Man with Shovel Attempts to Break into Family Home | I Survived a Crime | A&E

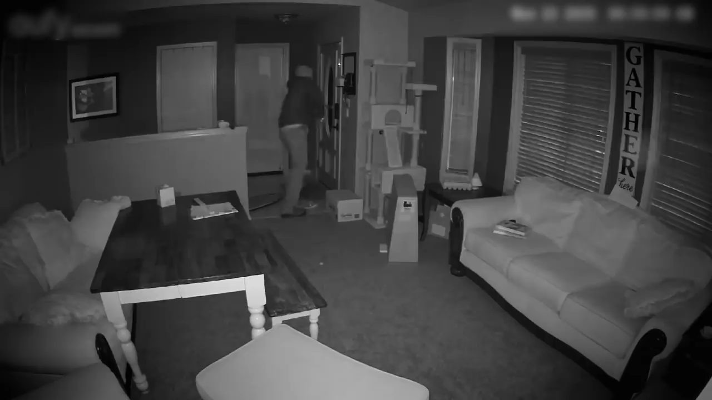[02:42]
He took the shovel and hit the window once, twice, and the frame went flying. And at that moment, the shovel was sitting right in front of me. I grabbed it, yanked it out of his hand, hooked him in the head with it twice, pretty hard. And then he kind of stumbled out of the doorway.